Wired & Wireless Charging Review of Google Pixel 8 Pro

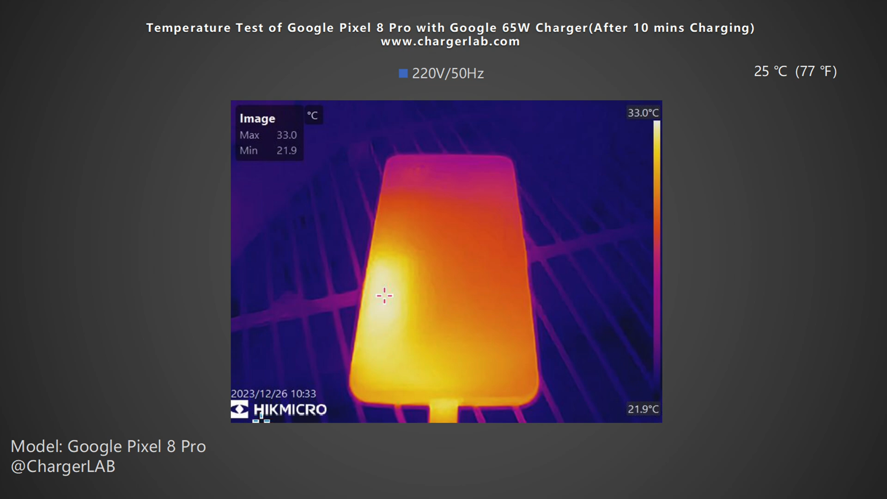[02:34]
On screen: max 33.0°C, min 21.9°C, scale top 33.0°C, scale bottom 21.9°C
And we recorded the highest temperature on the front and back after charging for 10 minutes, 20 minutes, and 30 minutes. After 10 minutes, the maximum temperature on the front is 33 degrees Celsius, and the back is 33.6 degrees Celsius. After 20 minutes, the maximum temperature on the front slightly increases to 35.4 degrees Celsius, and the back is 36 degrees Celsius.
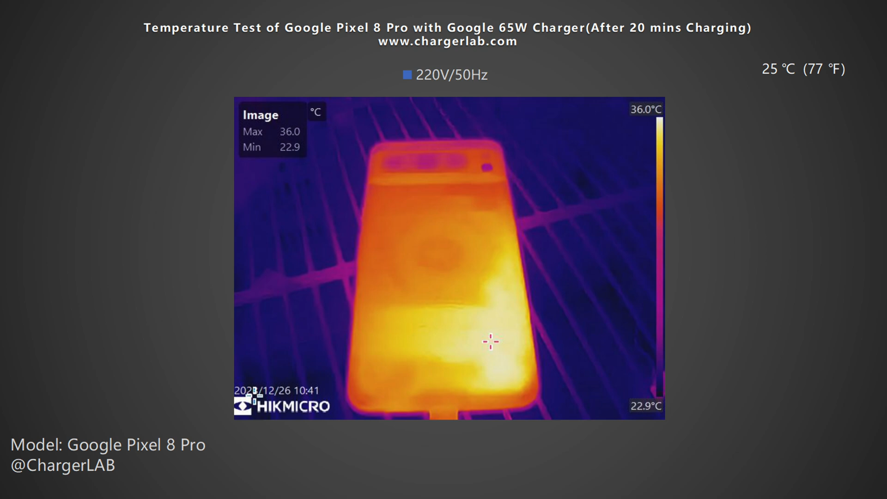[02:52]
On screen: max 36.0°C, min 22.9°C, scale top 36.0°C, scale bottom 22.9°C
After 30 minutes, the maximum temperature on the front is 36.4 degrees Celsius, and the back is 36.7 degrees Celsius. The power is always around 27W during the test.
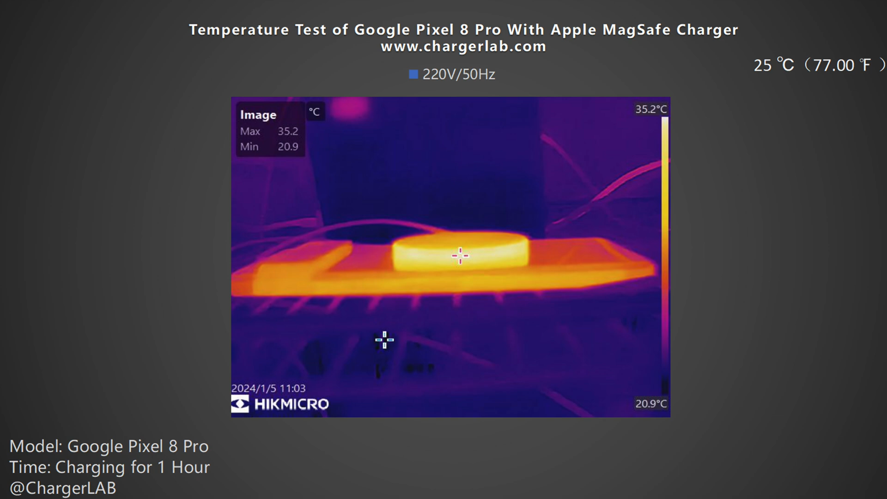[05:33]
On screen: max 35.2°C, min 20.9°C, scale top 35.2°C, scale bottom 20.9°C
With the Apple MagSafe charger, the maximum temperature on the back is 35.2 degrees Celsius. With the Vivo 50W wireless charging stand, the maximum temperature is 31.6 degrees Celsius. The temperature is lower than that of the MagSafe charger. And the charging power is about twice of the MagSafe charger.
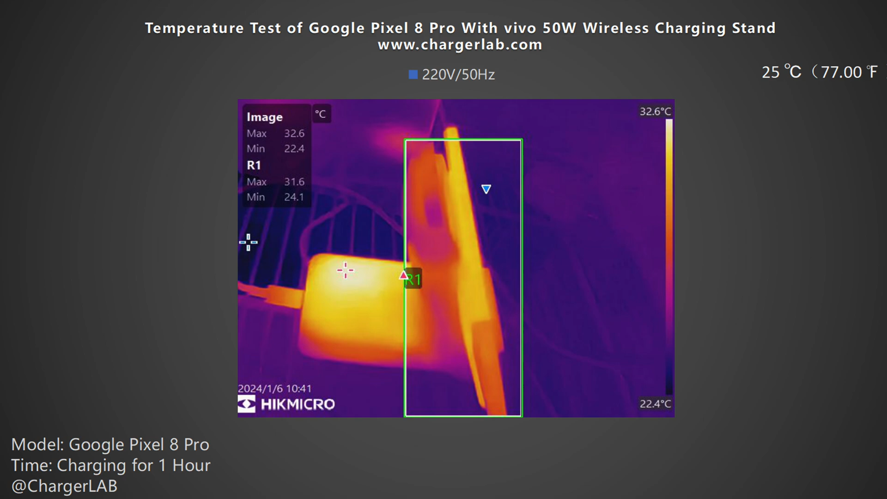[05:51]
On screen: scale top 32.6°C, scale bottom 22.4°C
So, the Vivo 50W wireless charging stand performs better. That's all charging tests for the Google Pixel 8 Pro.